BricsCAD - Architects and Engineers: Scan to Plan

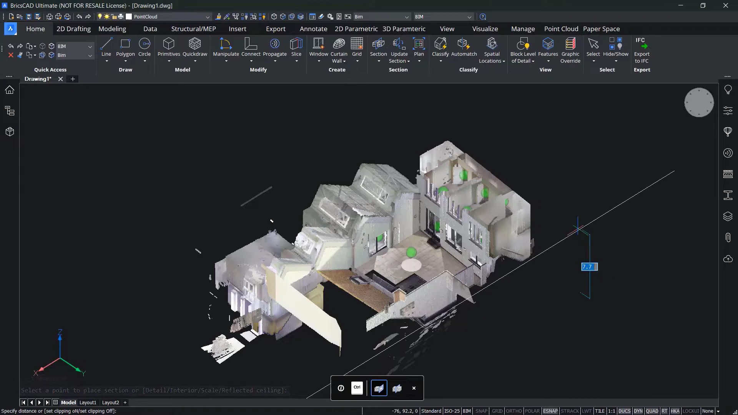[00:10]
You can use the section tool to create a section plane along the area of the point cloud you're interested in.
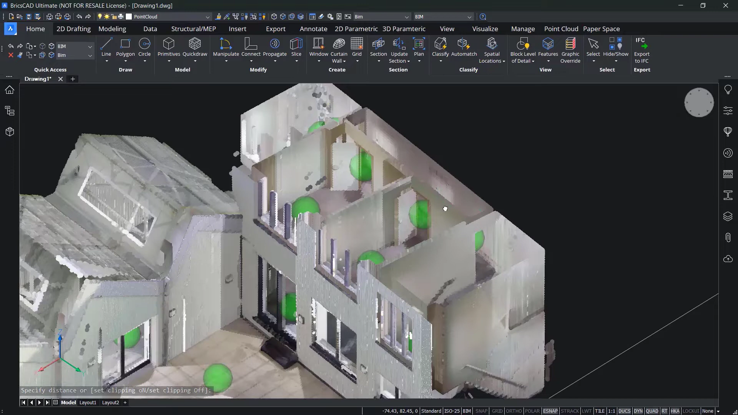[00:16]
Just drag it up and down to get the best fit.
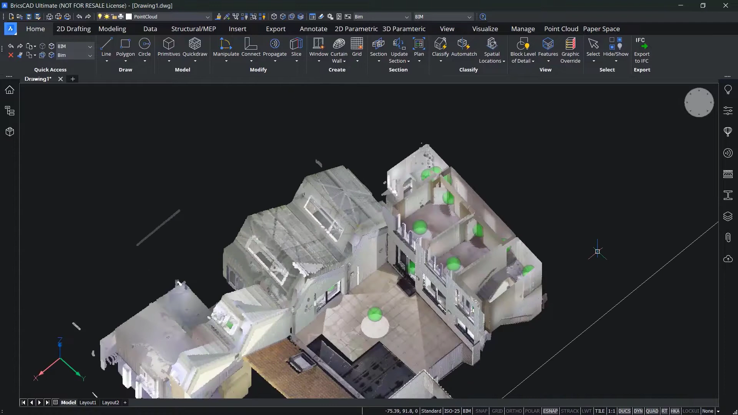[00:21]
Turn this into a volume section and use it as the selection item for the point cloud project section command. The project section command allows you to create 2D projections of a point cloud using section volumes.
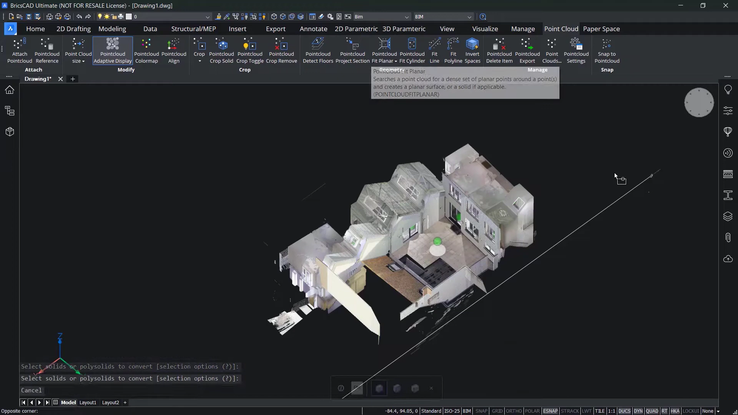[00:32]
You can set tolerances for resolution and pixel size and wall detection settings such as gap tolerances or minimum length and alignment angle.
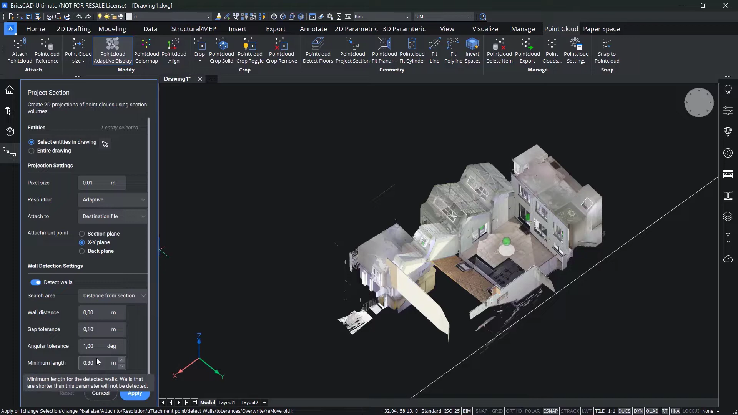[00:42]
Then BricsCAD BIM creates a projection with polylines that have been detected.
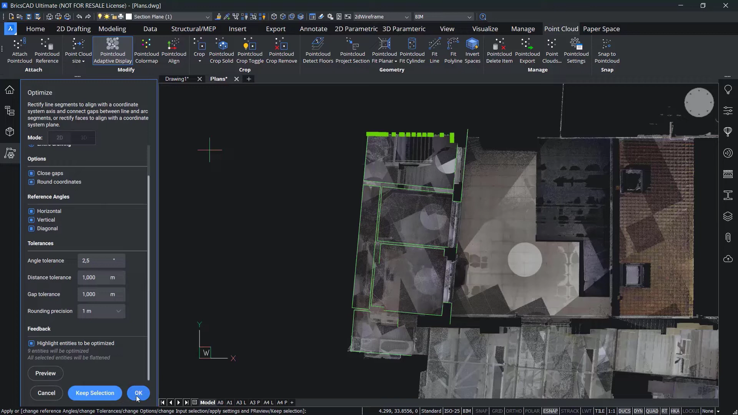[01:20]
As an aside, the Optimize command works on 2D entities and 3D entities, so you could use this when creating room solids as well. From this point, you can use regular drafting tools to complete the final mile. Join, offset, stretch, trim, or delete.